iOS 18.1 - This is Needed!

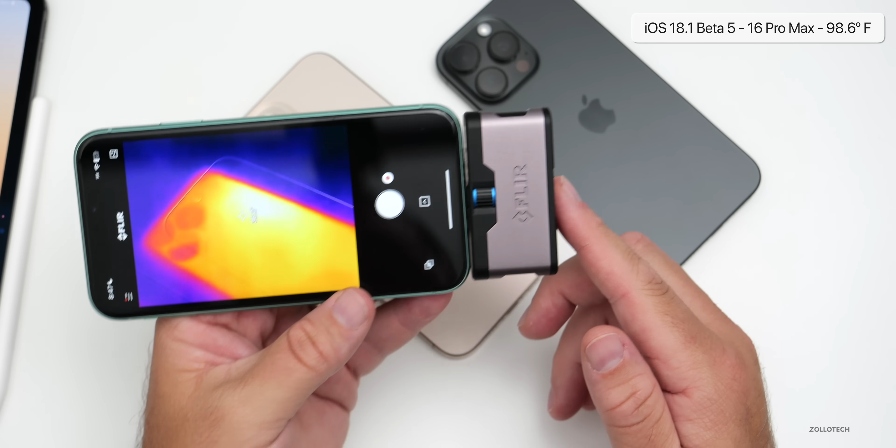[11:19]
degrees celsius on the 16 pro max with ios 18 we're at about 31.1 degrees celsius so 37 degrees like i mentioned it did seem a little bit warmer maybe even 38 degrees in some areas so it's a little